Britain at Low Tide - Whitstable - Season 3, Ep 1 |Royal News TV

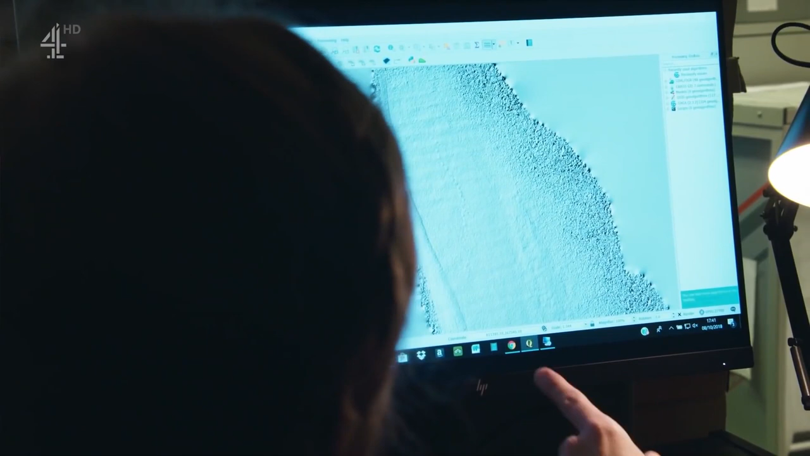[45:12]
circular things and it informs quite a sinuous line coming down here
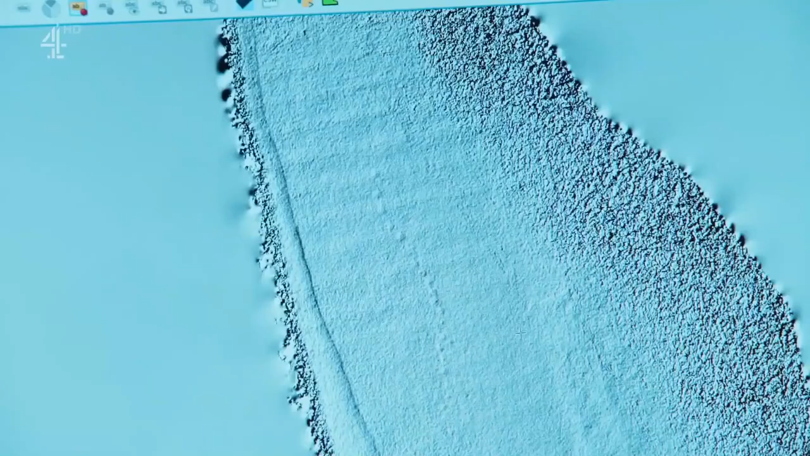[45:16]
any evidence for
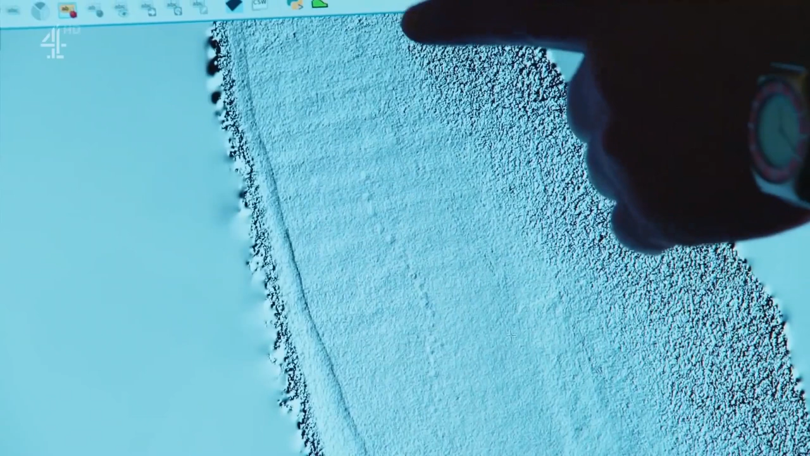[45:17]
quarrying or anything on those edges yes there is some evidence of quarrying